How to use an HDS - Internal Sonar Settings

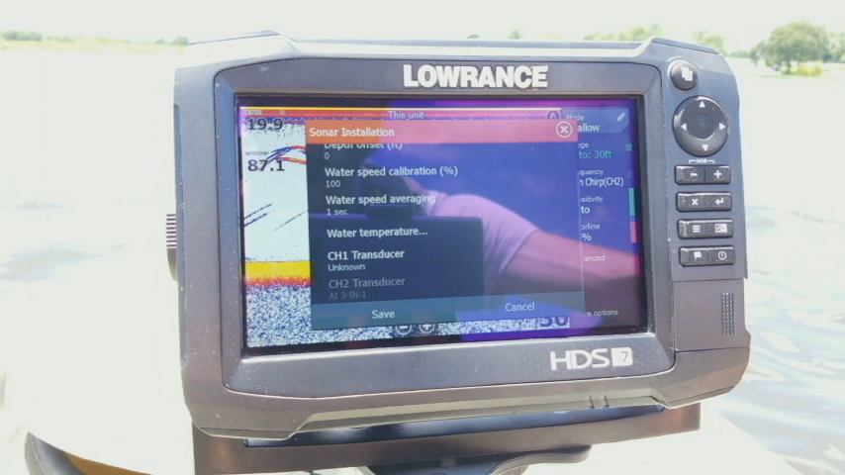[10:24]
three-in-one or even the total scan they have what's called as XID software in them. That is transducer identification software. What that does is it sends a signal up to the unit and it tells it exactly what type of transducer that you're using. And when it does that you'll notice that it'll actually gray out the source and then it'll say like right here says AI three-in-one. So that prevents me from being able to click on it and change it to something else. It just defaults to the exact transducer that you have and so that you know you don't have to go through and set that up in the unit.
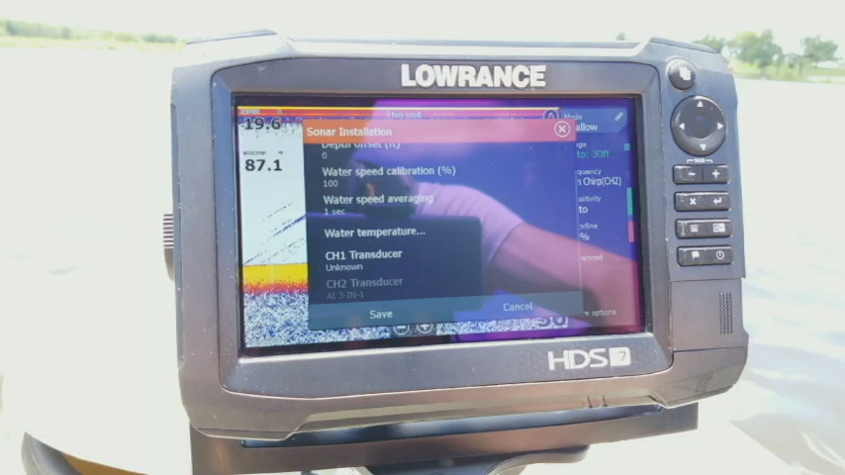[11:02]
It just does it all for you. But it also prevents you from changing it to something else and kind of messing up your sonar. But so when you're done you got to make sure you hit save and then it clears you out of the menu together. But what I want to show you is when I press my pages I go back up here to settings.
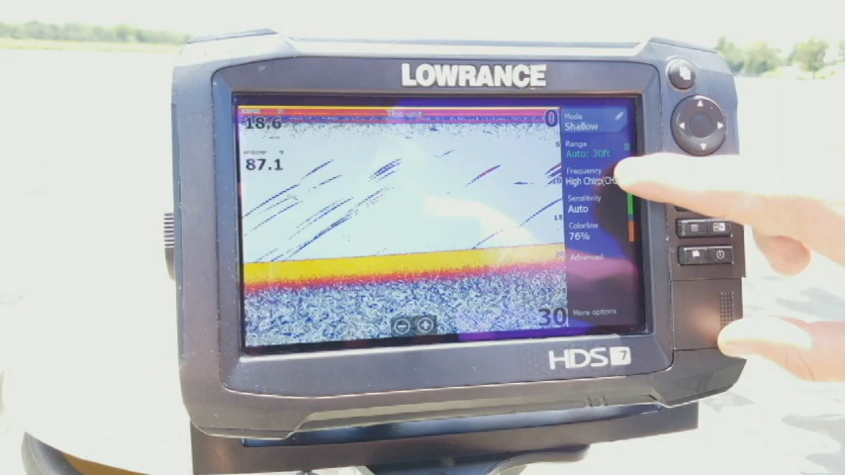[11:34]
to choose which channel I want to run I have to choose the frequency because as you see here when I select it you have all these frequencies but then it has a CH1 and a CH2 next to each one. Make sure you correct or select the correct channel.
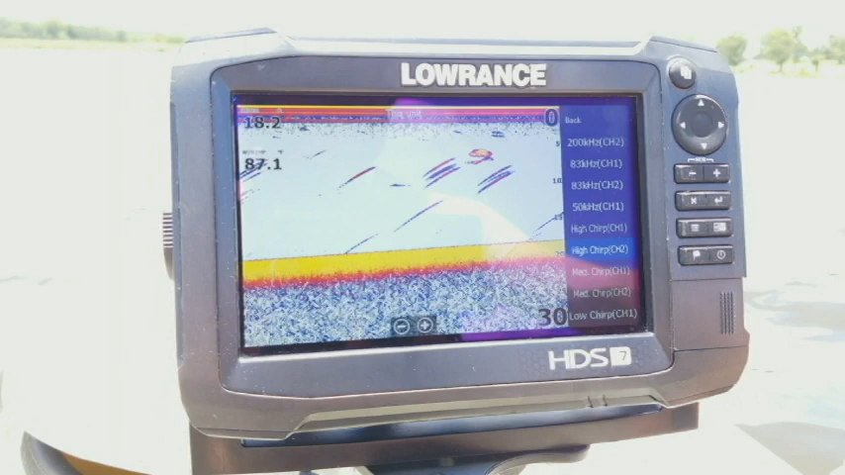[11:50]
Like I said I'm using three and one which is my channel two.
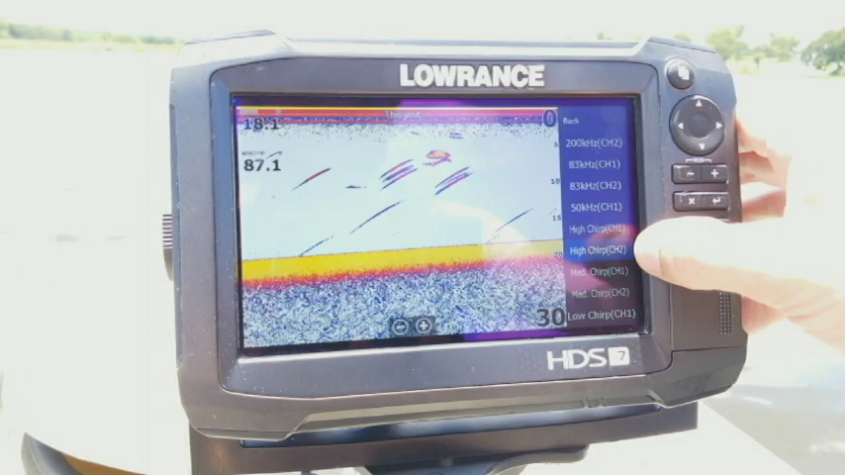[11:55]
So in these options I have to make sure I select a CH2 option.
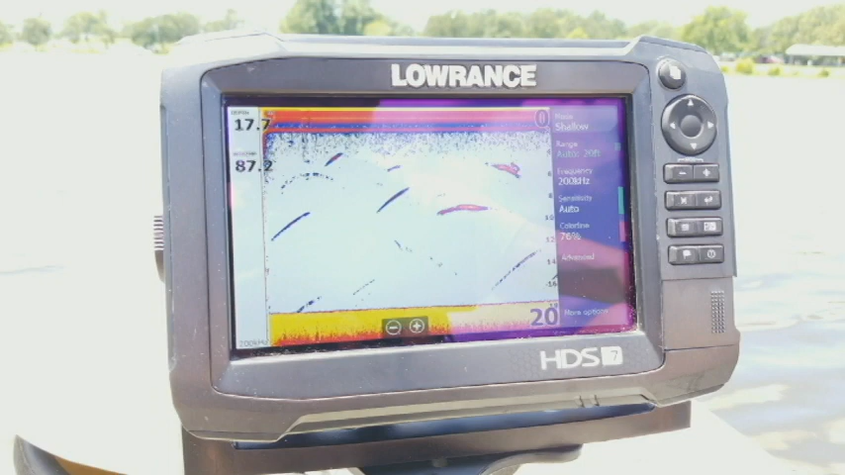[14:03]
or if you have one of the older structure scan boxes connected into the ethernet network it will not let you come out of that legacy mode and it will not let you switch to the multi-source.
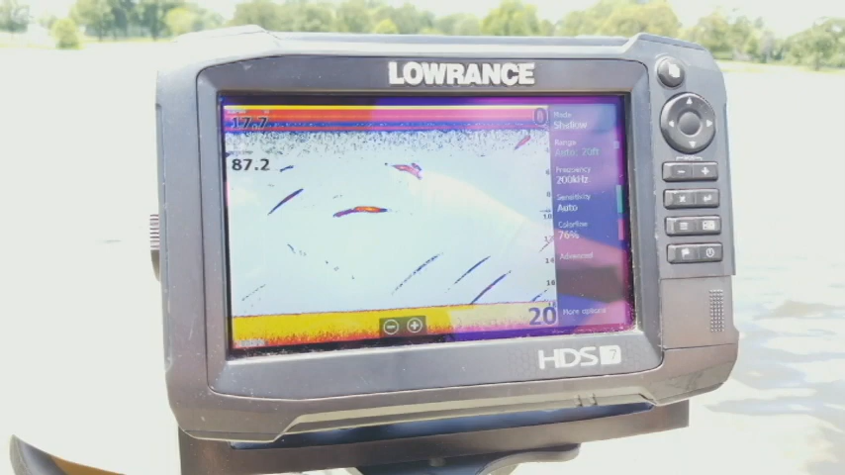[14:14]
So you have to have only Gen3 or newer units to do this.
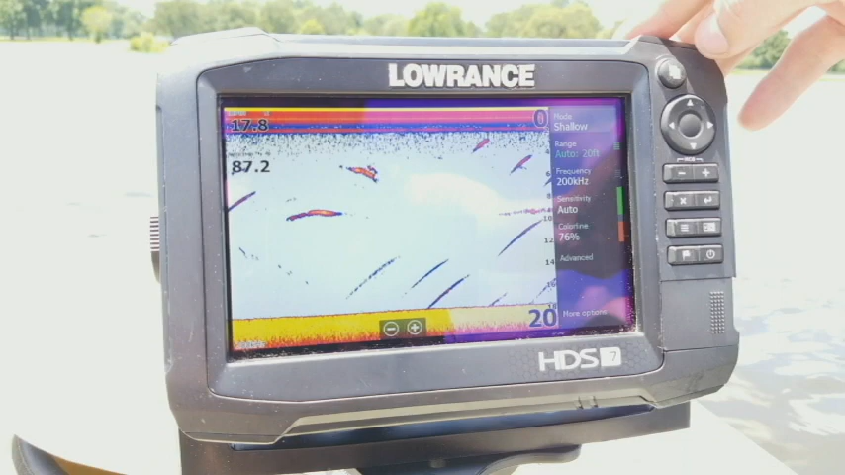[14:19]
But so I'm going to press my pages button. I'm going to hit settings and go back to my sonar. So now I'm in multi-source but now you may notice that up here instead of saying internal sonar I now have internal sonar channel 1 and channel 2. What that does is it allows me to turn off specific channels on here whereas before I couldn't do that. I could only turn them all on or off. So like I said that's one of the reasons why I like having the multi-source feature and so that way I can go through and I can turn which ones I want on or off.
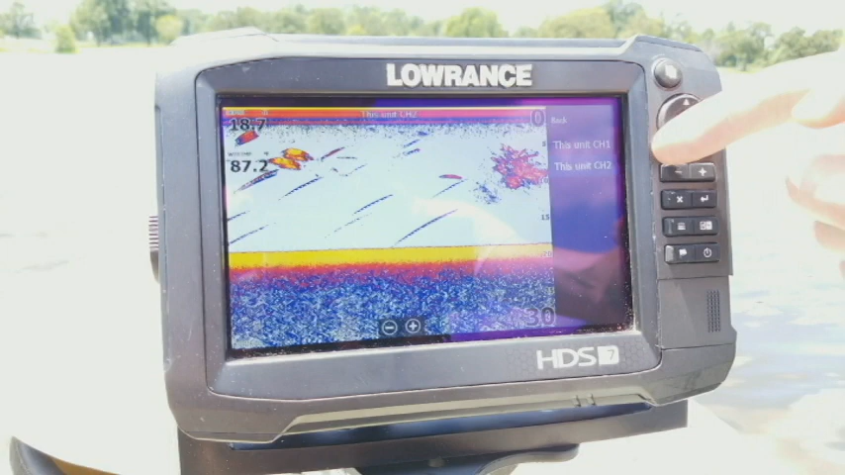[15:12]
Now when I exit back out so instead so you notice here on my frequency I now don't have all those extra channel options. What it is is I go back now I have the source option down here where I can select it and I can choose between the different channels. That's important to know I've seen a lot of guys who couldn't figure out how to switch the correct channel and it all depended on which network sounder mode they had it set to.
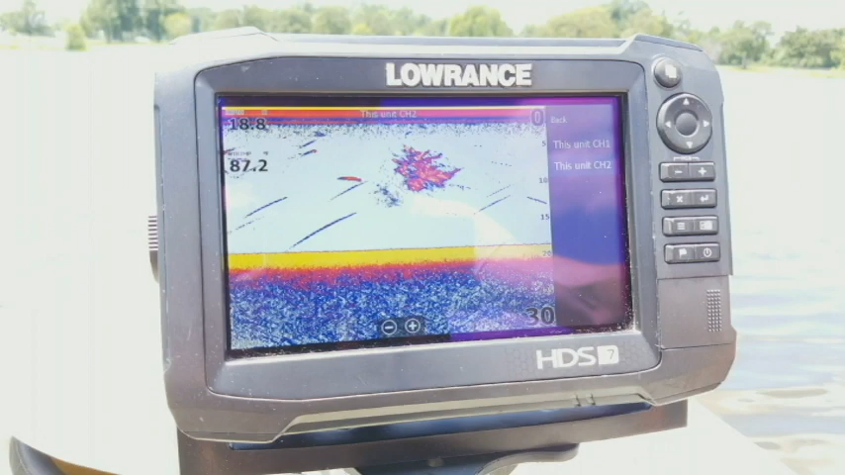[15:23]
So let's go ahead and go back, settings, sonar. Now we have the same ones as far as we still have our network sonar,